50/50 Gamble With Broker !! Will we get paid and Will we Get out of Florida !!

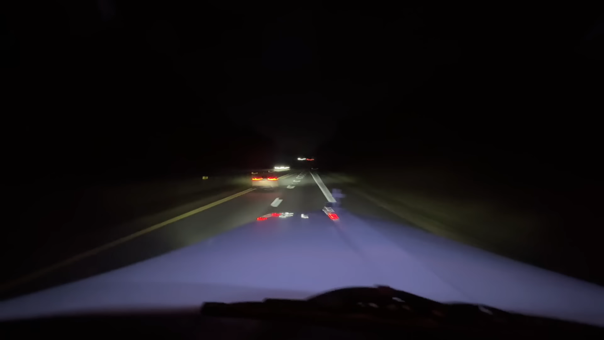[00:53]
But 50 degrees, a little chillier than what has been lately in good old Greenville. We fueled up a little bit at $3 a mile on the money, right at $3. And we'll get down to Florida tonight and be ready for the delivery tomorrow. We have an open window from 8 a.m. to 3 p.m. But we'll plan accordingly, see how our clock works and get there so it works best for us. Not sure if we're gonna get something out tomorrow. If there's something late picking up in Savannah or Jacksonville.
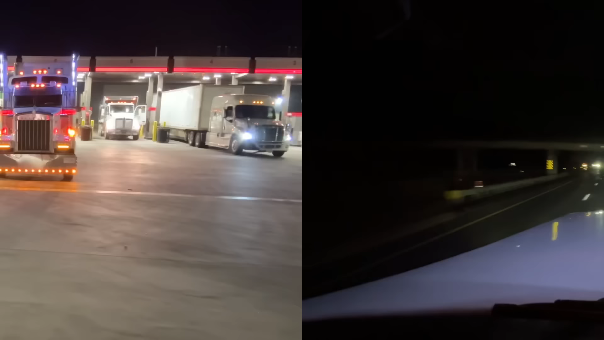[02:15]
95 is alive. Some reverse lights. Okay, they almost missed 95. Now they're jumping on 95. Let's hope that they got some giddy up because I'm gonna have to hit the jakes harder. Drop a gear. There we go. All right. There you go. It's backed up a little bit. They got 95. Southbound, we got 80 miles in South Carolina, 110 in Georgia, and we will be in our friendly state of Florida.
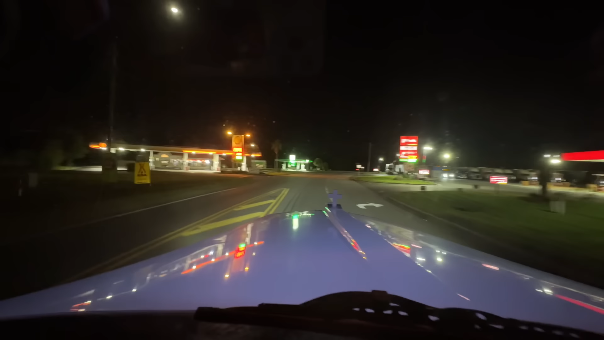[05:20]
That'll probably be my next stop once I get into Florida, and then we'll shoot across 4. Hopefully with no traffic. That would be nice. I'll turn my lights off so I'm blinding these guys. Come on through here, and I like this truck stop for an easy off and on if you're heading southbound.
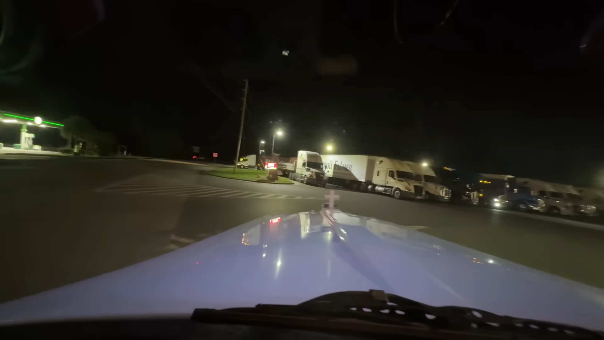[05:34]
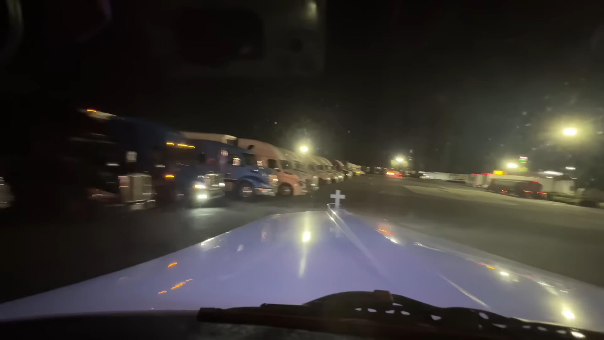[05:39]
This is where I actually saw Deron for the first time. Deron, I hope you're doing good out there, man. I don't know if you're still watching the channel or not, but he has his pilot license out of North Carolina. He had a bunch of stuff on his plate, but he had a beautiful burnt orange W9 like mine, like matching frame and everything. I think he sold it, but I saw it at this truck stop. Awesome truck. How's this middle one looking? Can I pull through? Yes, I can. Because I don't need any fuels. There we go.
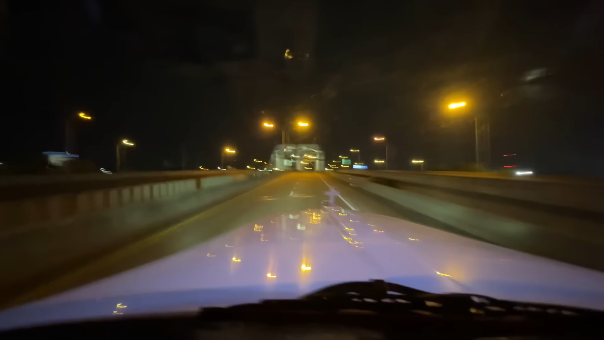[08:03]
Iconic rail bridge. There's no water under there, just a bunch of rail. And we are in Jacksonville.
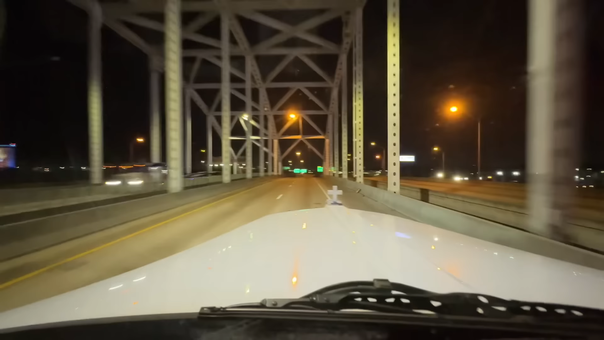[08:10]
Bunch of cars down there to the right. Oh yeah. Coming off the ports, coming off the trains. We're gonna head over the river, St. John's River, I believe it's called, and then we'll be going through Jacksonville, heading down to Daytona. And we got a little update on our buddy Landon. If you guys never heard about Landon, his whole family, his brother, his papa's mom, dad, all got a watch channel here and there, but Landon really took a liking to the channel, and he watched it a lot while he was in the hospital.
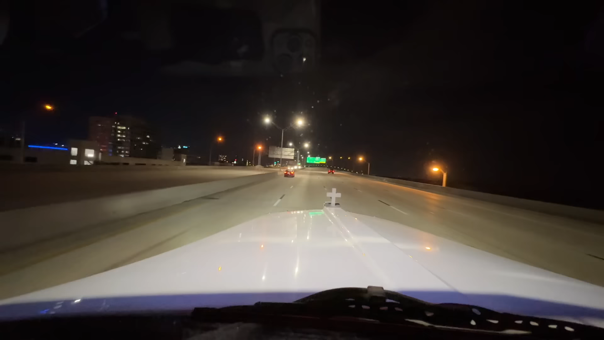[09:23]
There's a bridge that has a hospital, children's hospital, that he had to go to get some reconstructive stuff done.
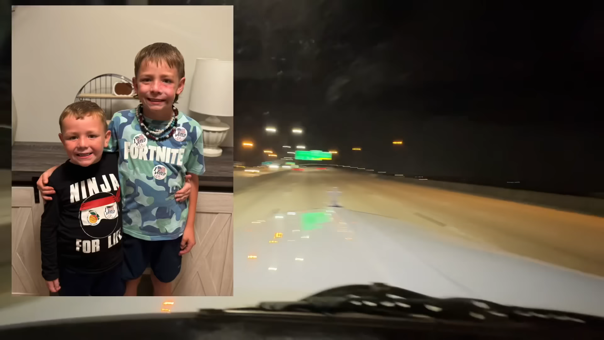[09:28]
And here's a little picture of Landon right here on the left, but he would always look for the white W9 coming on through here. While he was doing his rehab, so the bridge is blue today, looking beautiful.
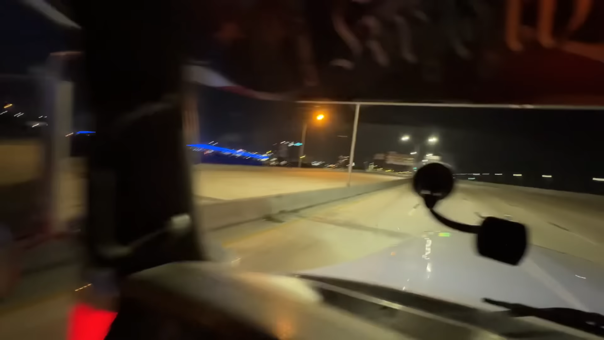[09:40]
Kind of see it. That's the Jacksonville little. I call it a bay, but it's really a river. Right here, straight ahead is the catwalk walkway from building to building for that hospital. So he would always look for a white W9, and Yeah, Landon, I'm pretty doing good, buddy. I hope you're throwing some awesome strikes out there. And we're always thinking about you, man, you and the family. And Ken, Papa, thanks so much for sending us an update. And best of luck for you in this baseball season, buddy.
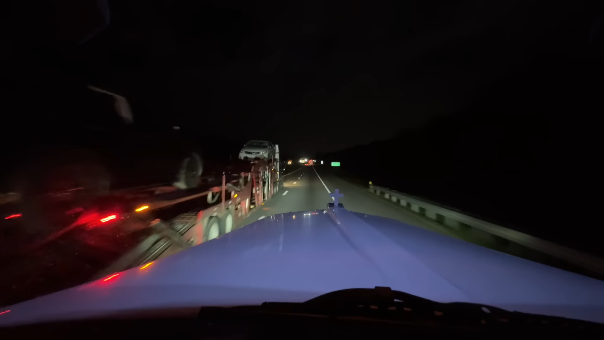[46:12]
That car hauler is flying. My goodness. We'll stop up here and exit. What is it? Exit 5 as a pilot? Or exit 8? I think it's exit 5. Exit 5. Exit 5 as a pilot. Stop there. Close this video. Just kind of check for any loads for tomorrow. Again, something might have popped up. Somebody might have listed something. Uber has one, but it's real cheap. It's like $360 for a heavy water load going to Charlotte. So, I don't know.